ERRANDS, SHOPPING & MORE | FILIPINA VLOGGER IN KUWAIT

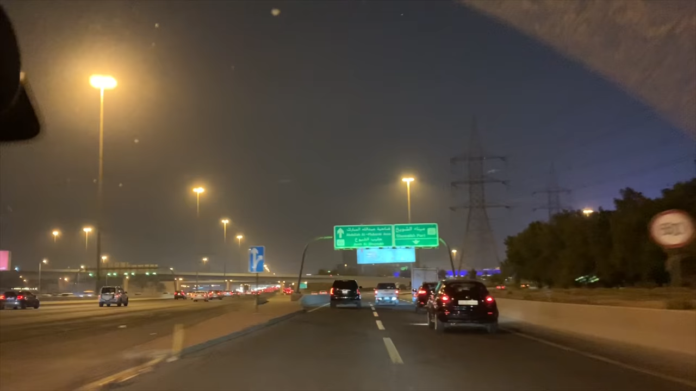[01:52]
all right we're just um minutes from the avenue small okay so we're here outside the avenue small and we're just gonna go the other side because
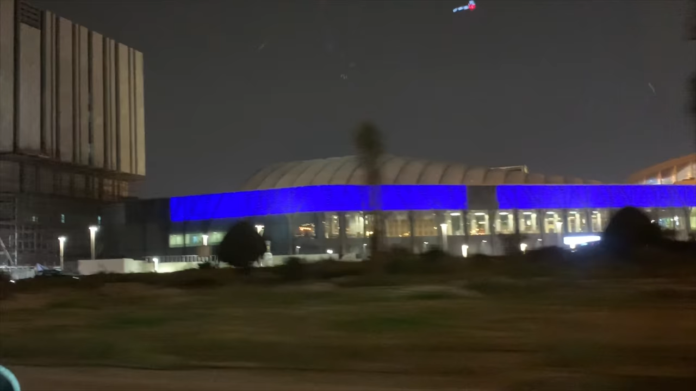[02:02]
home center parking lot is on the other side
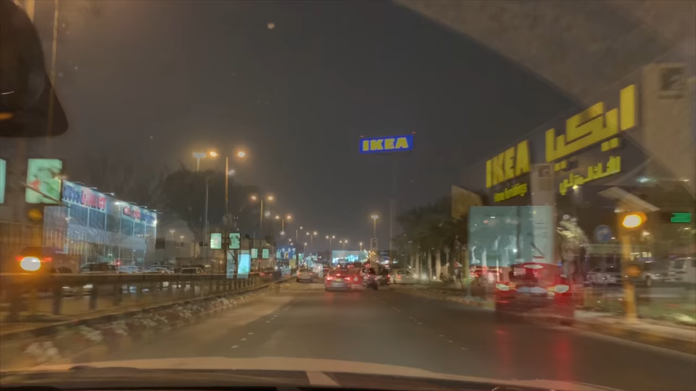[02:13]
okay so we're still here outside the avenue small now going inside um home center parking lot and you know what it's very unusual that this area will be very empty you know people are really scared with the coronavirus outbreak it's really unusual that the streets are really almost empty on this side the